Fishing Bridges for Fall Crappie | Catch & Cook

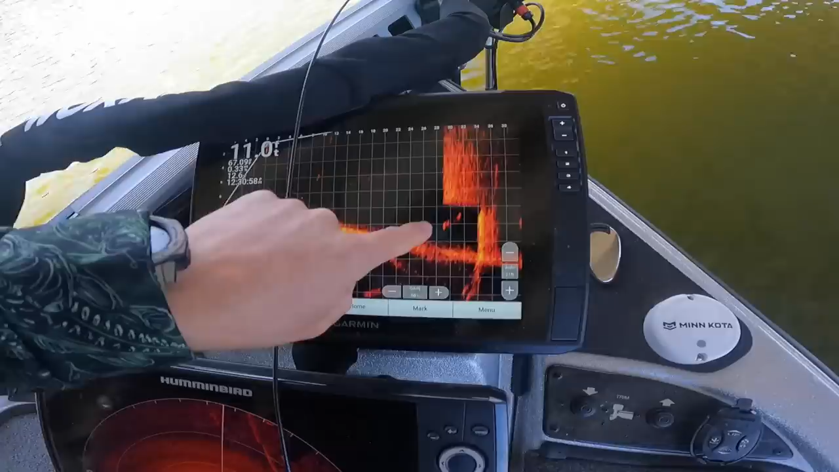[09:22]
up under this deal here. They're sort of sitting right there. They don't want to move.